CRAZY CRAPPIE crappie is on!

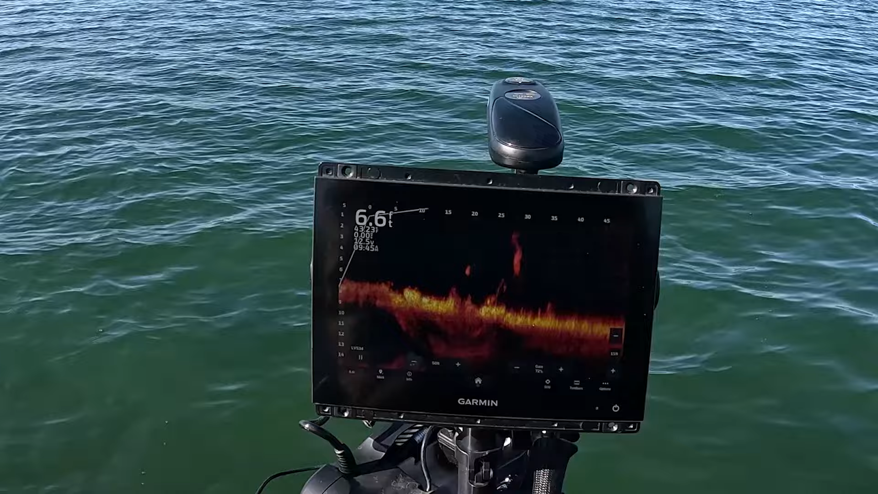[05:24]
Isn't that something? All right, mister.
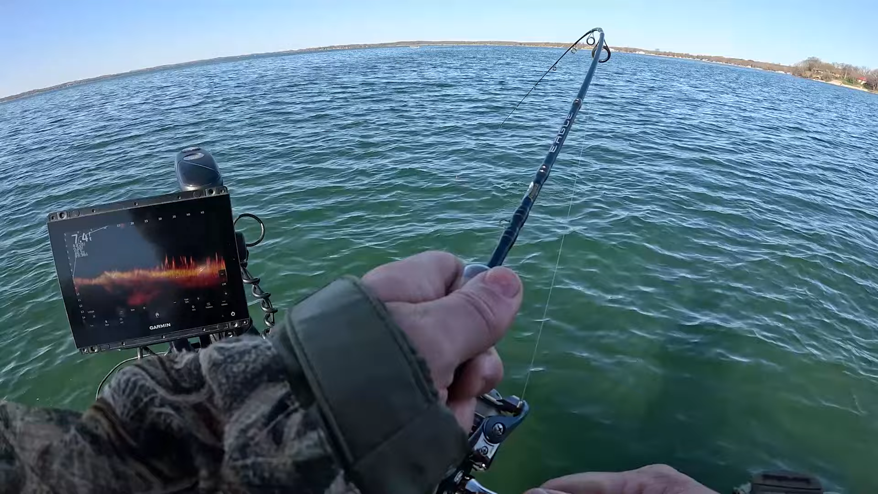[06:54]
Well, that looks like to be nothing but a school of bass.
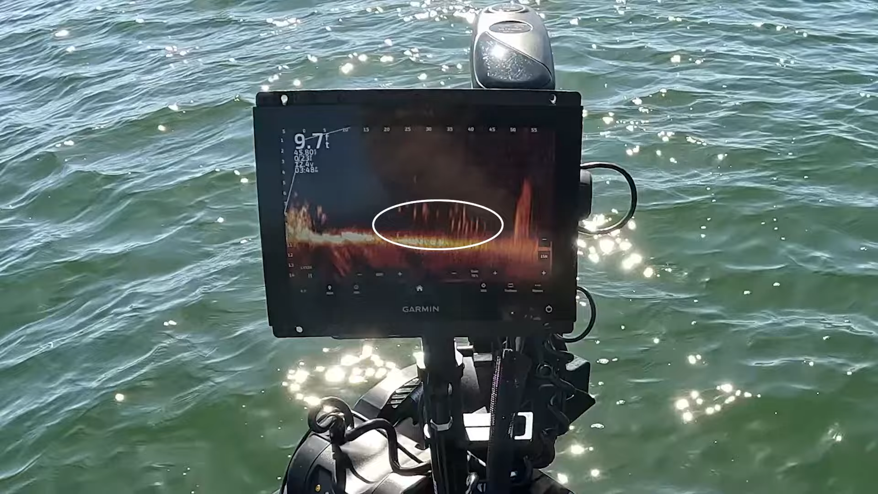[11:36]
Look at all of them just swarming. 100 of them. Yeah. Yeah. Got